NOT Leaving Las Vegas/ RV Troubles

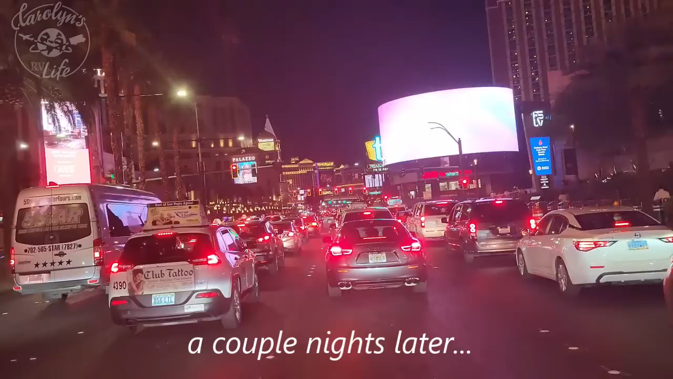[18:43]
Days to get parts, so I met up with a friend and went out and experienced some Vegas nightlife.
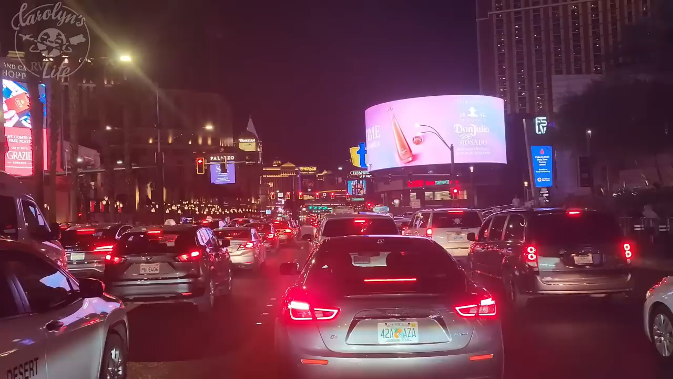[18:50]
Nothing too exciting, just driving down the strip in my fancy red rental car, and a stop for some vegan ice cream.